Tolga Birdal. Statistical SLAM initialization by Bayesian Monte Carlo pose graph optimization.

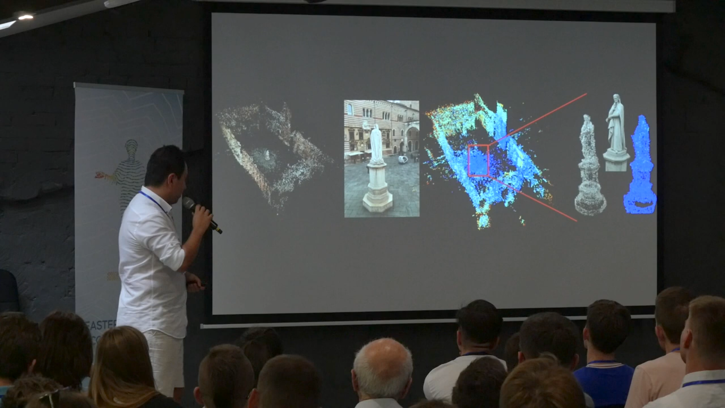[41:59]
So, and it generates samples. And then you can see that, so from this data set,
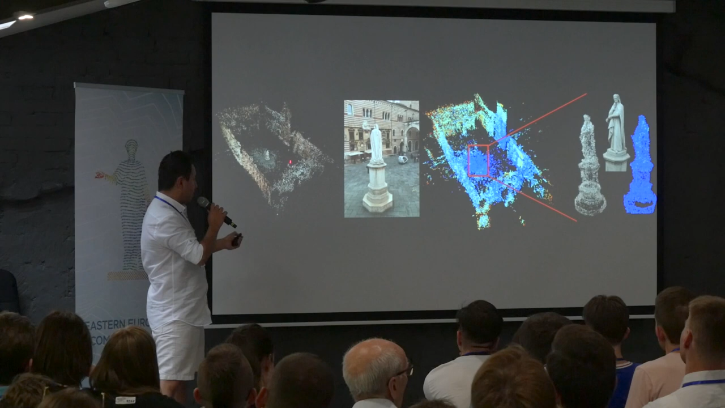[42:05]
actually all the images were taken of this statue.
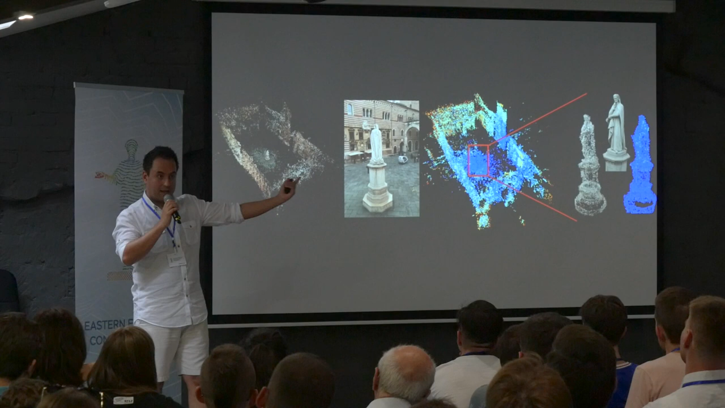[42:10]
Not the entire area, but everyone was photographing the statue. And then you see that the statue is actually white, but all the other areas, which is around it, has high uncertainty. How we transfer the uncertainty from poses, which this I didn't tell,
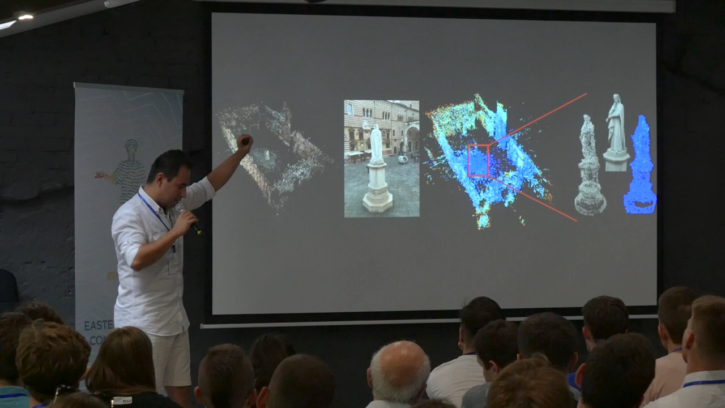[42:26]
transfer the on the poses to the points is as follows.